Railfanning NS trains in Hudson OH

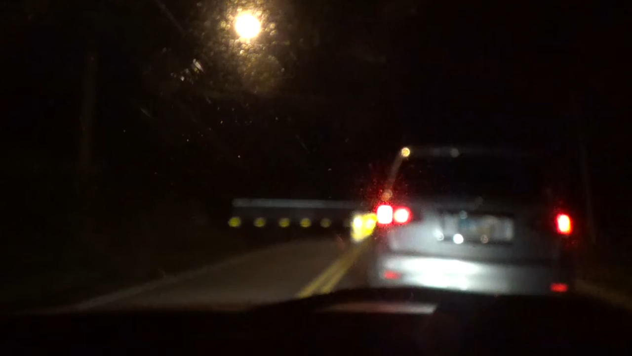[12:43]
park so far back. Go move forward, you know. Whatever. Gotta move up, buddy. Come on. Move up. Move up.